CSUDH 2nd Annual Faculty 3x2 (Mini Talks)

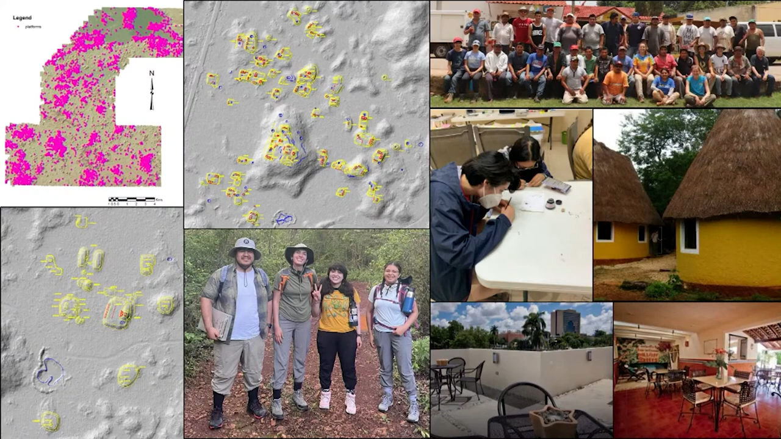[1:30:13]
The LIDAR laid it bare for us to begin with, then we have to still go there in person and ground through what's there. We don't see rooms.